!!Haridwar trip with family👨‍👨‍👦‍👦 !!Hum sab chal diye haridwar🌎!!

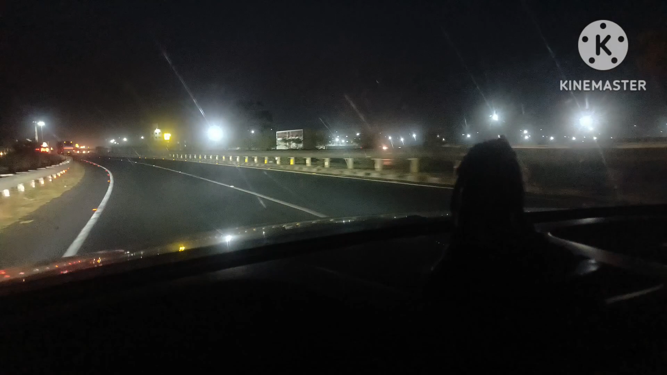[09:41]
बहुत अच्छी लाइटिंग है। साइबर सिटी भाई हरिद्वार साइबर सिटी। कुछ क्या बोले बाबा, दिखता है ना। लो भाई होगी एंट्री, उत्तराखंड लोक सेवा आयोग हरिद्वार एंट्री।
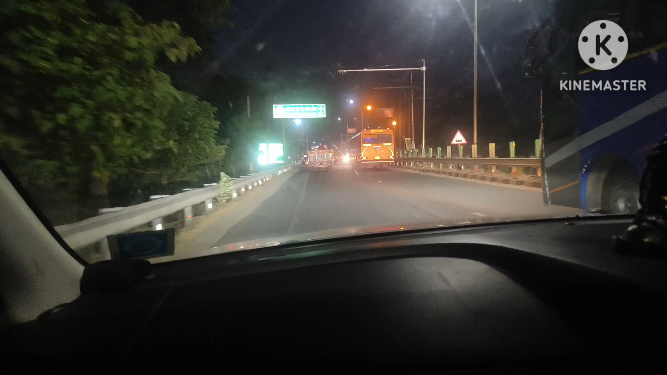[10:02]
हो गई है। Right to continue on Roorkee, Haridwar Road. या तो बोले जागी बे या ना डटे हैं।